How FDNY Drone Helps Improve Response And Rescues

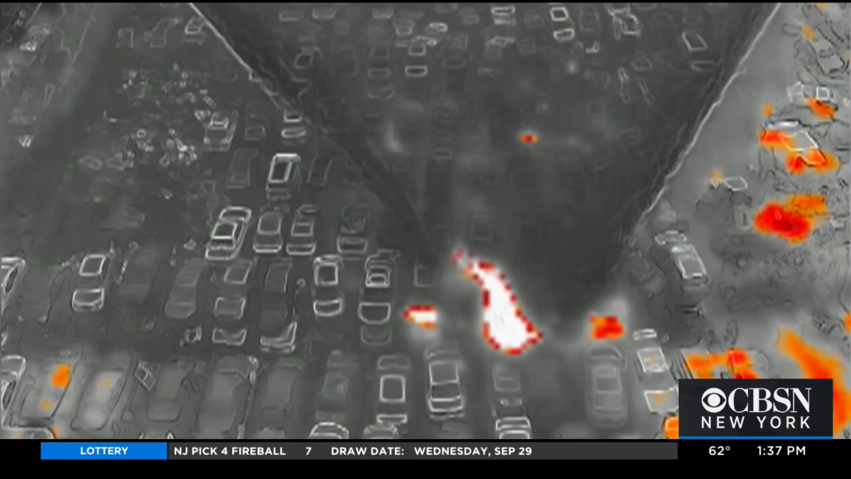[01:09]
It was actually burning below the cars a few rows over. And they were able to put it out much faster.